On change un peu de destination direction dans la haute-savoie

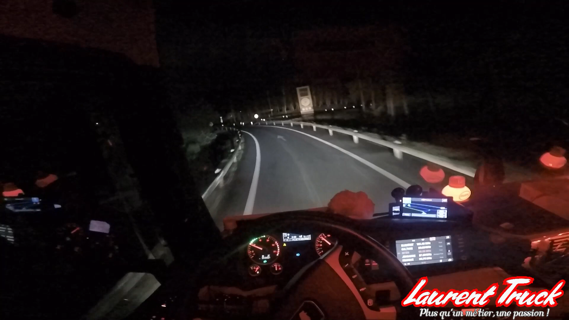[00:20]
et faire 45 minutes de coupure et on partira après. Déjà si j'arrive à trouver une place pour me garer, parce que je vois que c'est garé un peu dans tous les sens. Ça c'est le problème, c'est que les mecs ils sont garés en long et devant les places vont se libérer. Tant pis, on va se garer sur les places voitures à droite là.
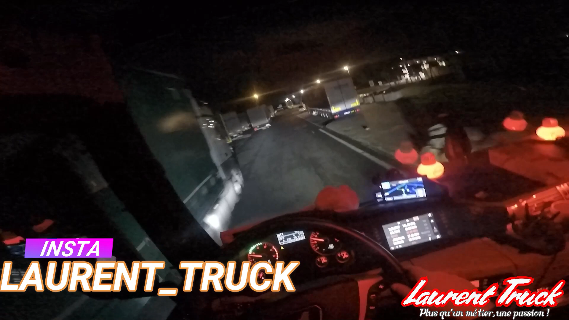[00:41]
Derrière le haut à l'anneau.
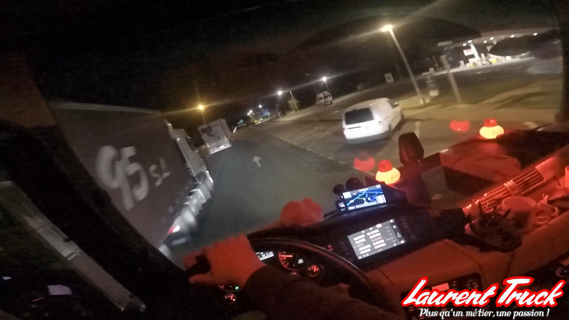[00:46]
Non, j'ai une place là, tiens, je peux me garer là.
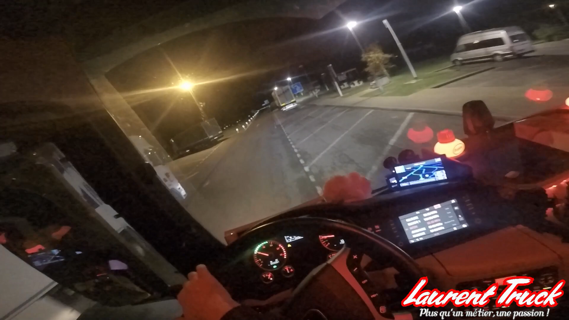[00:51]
Ça évite de niquer des places pour rien.
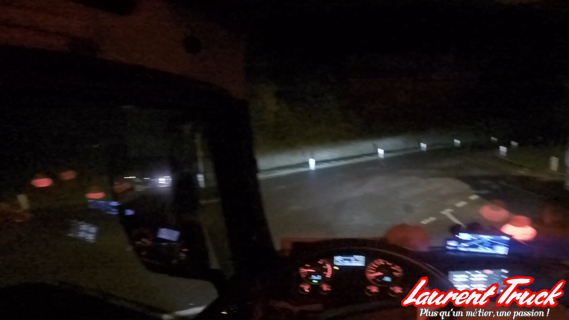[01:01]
Hop. Attendre 2 secondes. Et puis on va mettre un blouson, il y a 3 degrés.
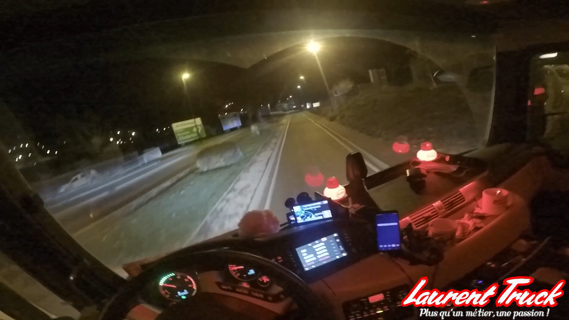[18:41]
Comme ça, là, rouler avec les anti-brouillards. Il n'y a pas un pet de brouillard, ça roule avec les anti-brouillards. Putain, les gens.
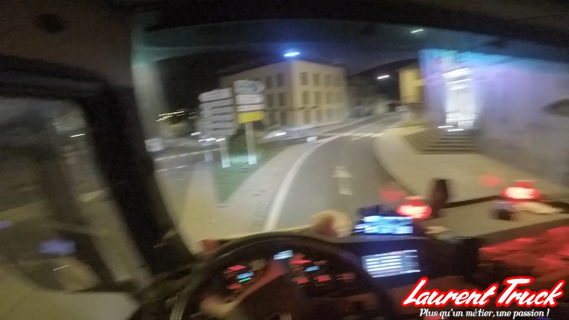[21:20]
Si, je crois bien que c'est ça. On y voit les pavés, vous voyez, les pavés au sol là. C'est les pavés qui viennent de chez nous, ça. Voilà, c'est des autobloquants, mais les autres, c'est des pavés de Bourgogne. Non, si, je crois que si. Si, ça venait de comble en chien. Bon, ça venait pas de cette époque chez nous, mais ça venait de là-bas, quoi. Et je m'étais bien enquiquiné d'ailleurs avec ce truc.
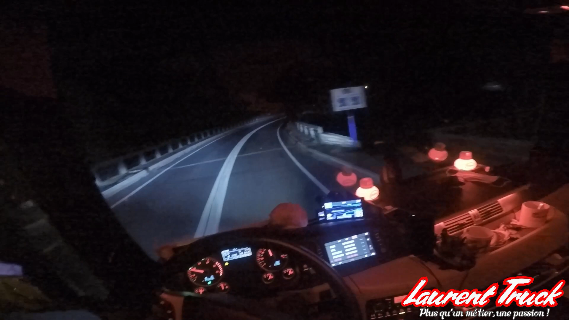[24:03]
Allez, je vous reprends après, parce que là il n'y a plus rien d'intéressant. Bah non, il n'y a plus rien d'intéressant. Voilà, il n'y voit rien du tout, mon pare-brise. Juste avant, il y avait un peu de brouillard, alors ça a tout mouillé le pare-brise. Tant que tu croises personne, que t'as pas de lumière ou autre, ça va, mais